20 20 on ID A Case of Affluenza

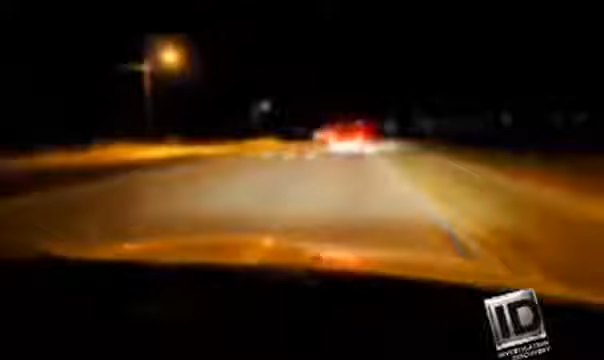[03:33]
It was that disabled car, along with Holly and Shelby Boyles, standing on the road with the driver. We're trying to get out of the car, and he tells us, he's like, no, y'all just, y'all sit tight.
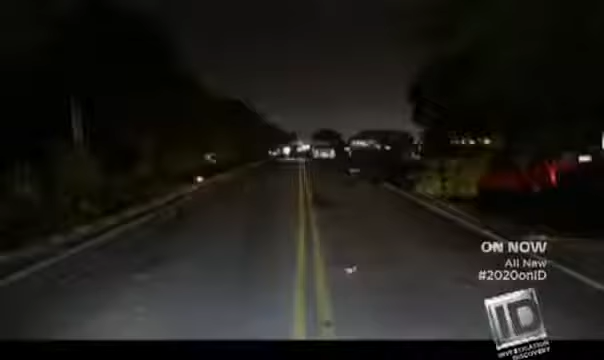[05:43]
As I got a little closer, I see debris in the road, and I'm thinking, that's not a party, that's a wreck.